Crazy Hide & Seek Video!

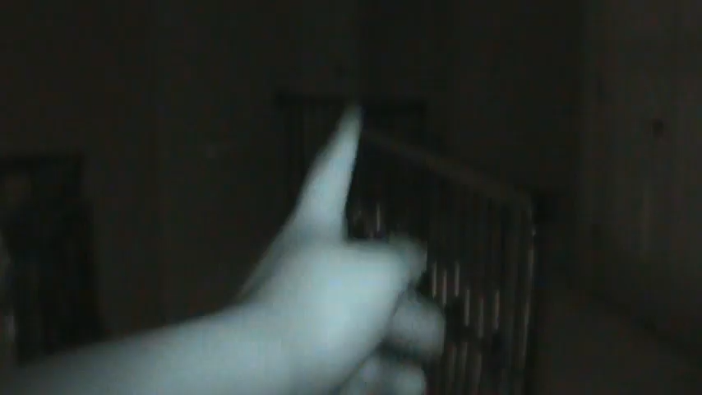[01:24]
Let's go in T's room first.
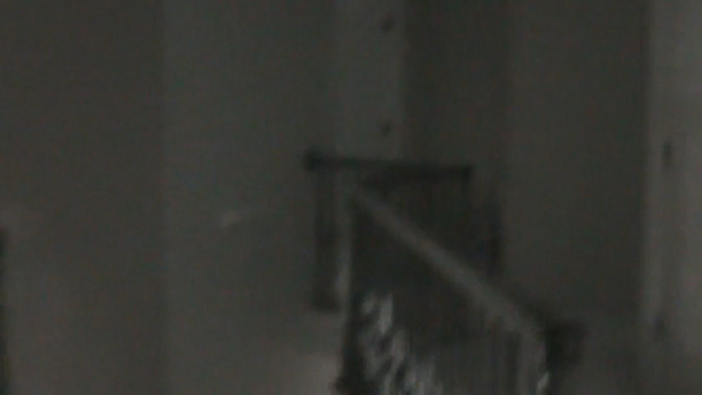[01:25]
And Mom's room. And then Mom's room, which I think she's in.
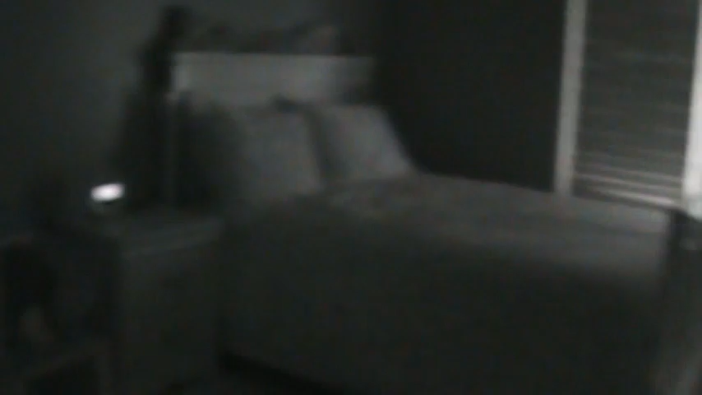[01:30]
Oh. What? There she is. Bad. Not a bad hiding spot.
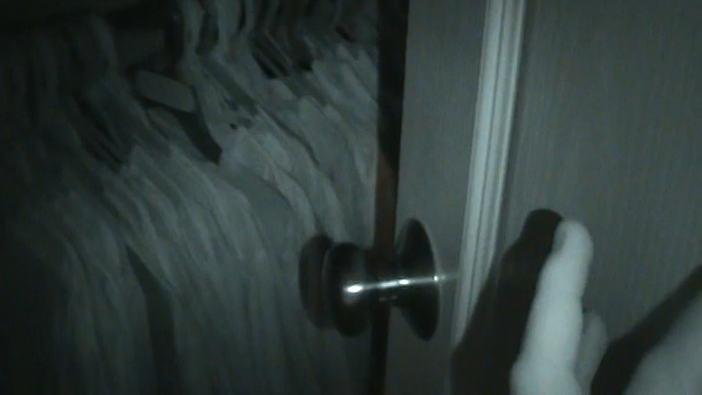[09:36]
What the? I see him! He's going into my closet! The scary monster!
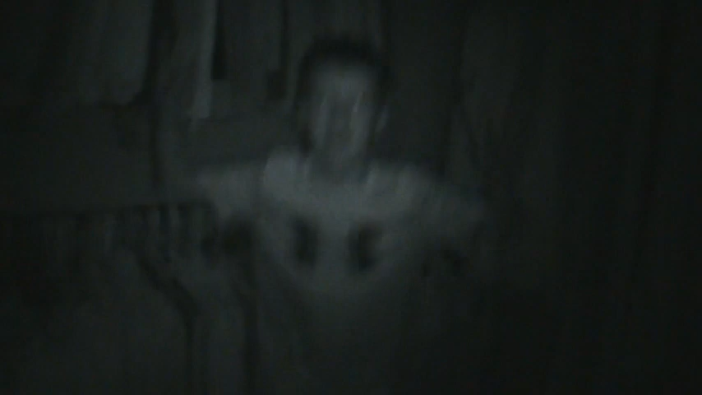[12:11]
Look in real life. Can't see anything. Oh my gosh, how does night vision even work?
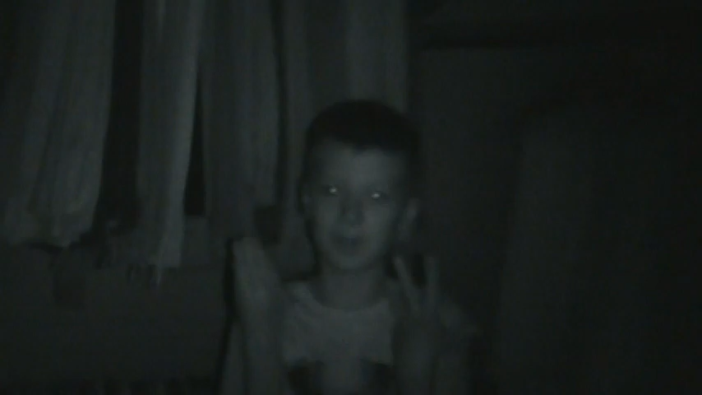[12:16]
Well, it's basically, do you see that red light right there?
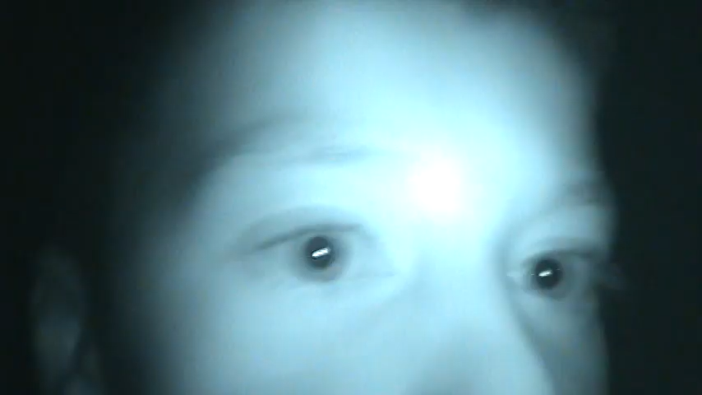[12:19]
Yeah. That light is actually stronger than you think.